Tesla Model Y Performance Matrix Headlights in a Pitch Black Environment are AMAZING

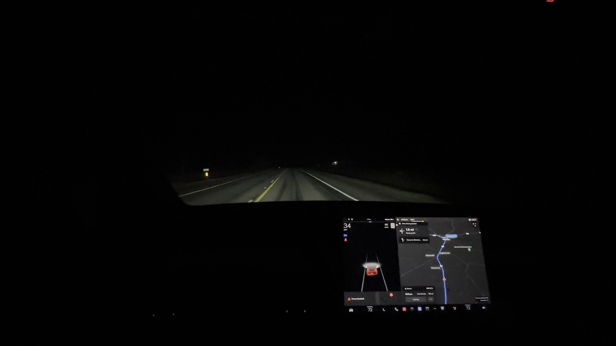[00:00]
Hello everyone, so currently I'm driving the Tesla Model Y Performance and I'm demonstrating the Matrix headlights which is a form of intelligent lighting system that is adaptive to your environment. Effectively it's pixel lighting by turning on certain clusters of LED lights and turning off others and they can even turn on and off specific LED lights and you can see here a car starts approaching us right about now and it's going to turn off the high beams and then